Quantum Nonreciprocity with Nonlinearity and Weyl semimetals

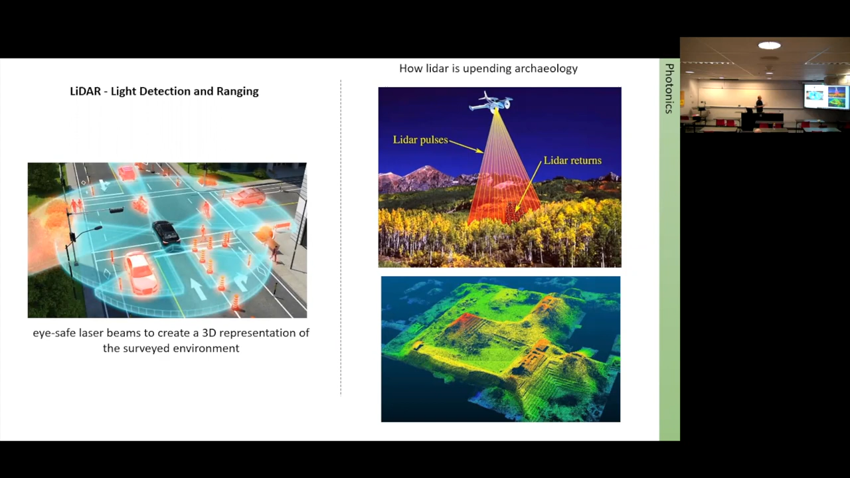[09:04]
So you couldn't even see this this town like by naked eye, but you can still detect this with the LiDAR.